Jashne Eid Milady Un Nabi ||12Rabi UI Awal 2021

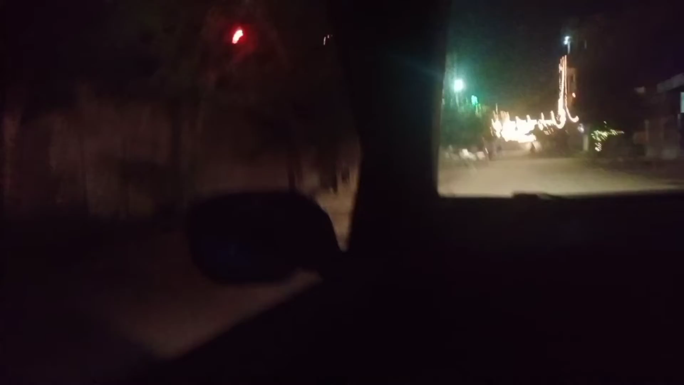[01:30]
کہ ہم لوگ یہ لائٹیں دیکھ کے تو پھر اپنی حالہ کے گھر جائیں گے انہوں
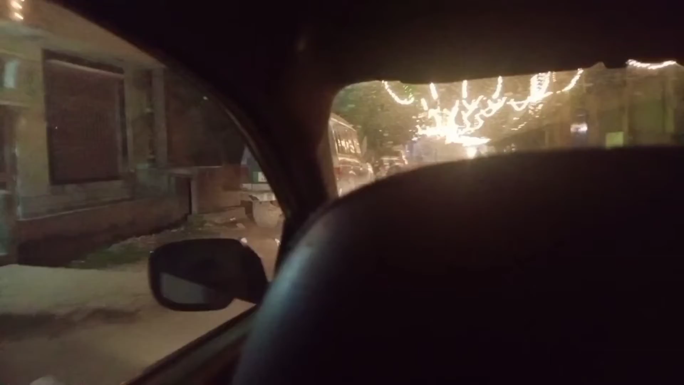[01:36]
نے بھی بڑا ڈیکوریٹ کی ہے ان کی حالہ نے وہ بھی میں آپ کو دکھاؤں گی اور یہ دیکھیں یہ بچوں نے سارا ڈیکوریٹ کی ہے ماشاءاللہ سے چھت دیکھیں کتنا خوبصورت یہ بچوں نے لائٹیں لگائی ہیں ماشاءاللہ بڑا ہی پیارا لاغ رہا ہے اور میرے بچے تھوڑے سے سو گئے
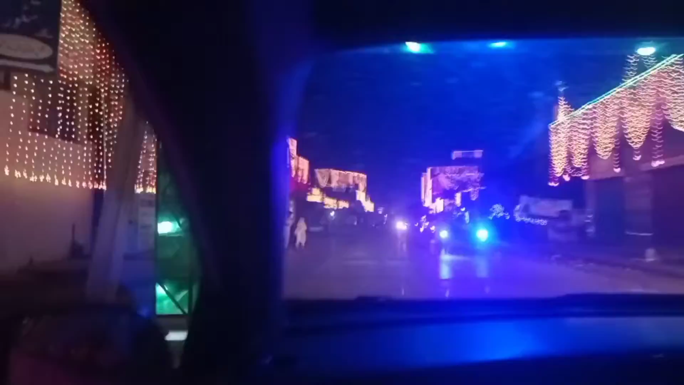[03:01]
اچھی ہر جگہ چیزیں تھیں ماشاءاللہ سے
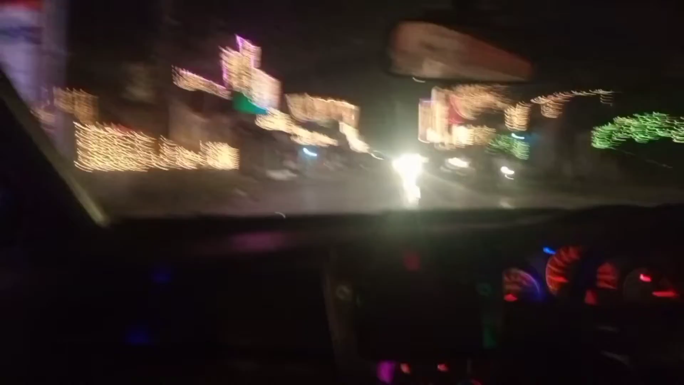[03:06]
مجھے بڑی اچھا لگا تو میں نے کہا کہ چلیں آپ کے ساتھ شیئر کرتے ہیں تو یہ دیکھیں جی کتنے کتنے ڈیزائن کی لائٹنگز ہیں اور ہر ایک نے ایک دوسرے سے مختلف ڈیزائننگ رکھی ہوئی ہے ماشاءاللہ
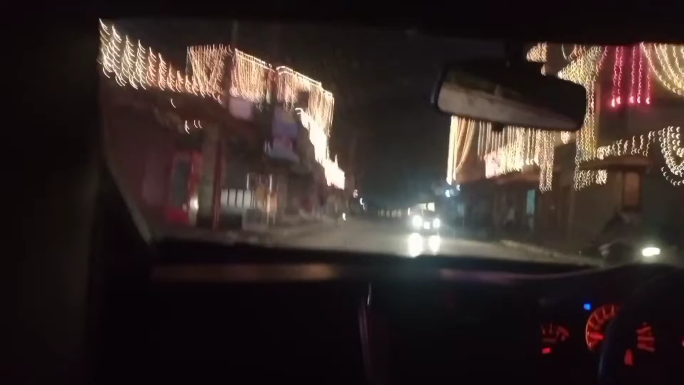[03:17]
مختلف کلر ہیں ہر کلر میں کلر فل لائٹیں لگائی ہوئی ہیں تو مجھے بڑا خوبصورت